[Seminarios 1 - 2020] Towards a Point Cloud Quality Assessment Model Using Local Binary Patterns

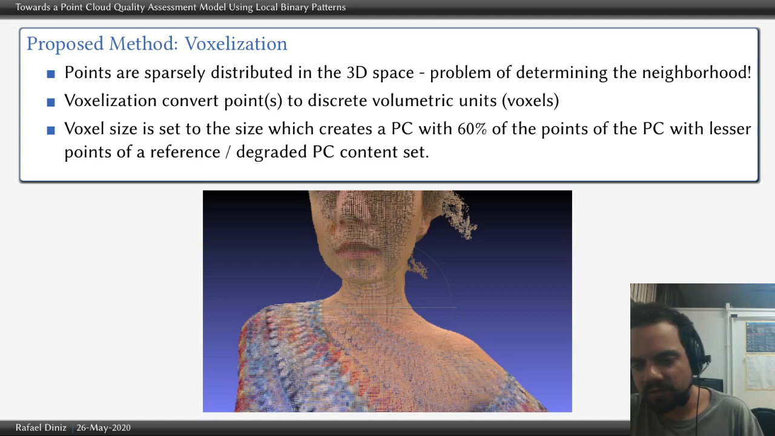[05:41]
for the lesser number of points point cloud in the set. We just start with a small voxel size and grow it till the output point cloud has about 60% of the points of the original point cloud.